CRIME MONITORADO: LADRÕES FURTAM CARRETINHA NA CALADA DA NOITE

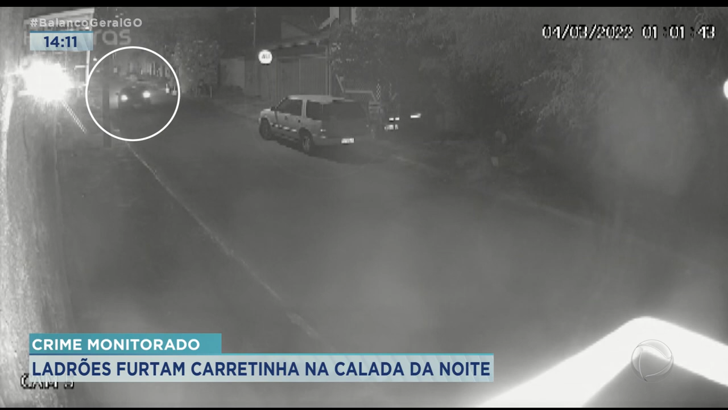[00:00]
As imagens do circuito de segurança mostram o momento em que um carro escuro se aproxima e estaciona. De dentro dele, descem três homens. Eles vão até a porta de uma casa e levam uma carretinha reboque. Vídeos de outras câmeras mostram os criminosos fugindo com o engate furtado. O Alcimar é o dono do reboque levado pelo trio.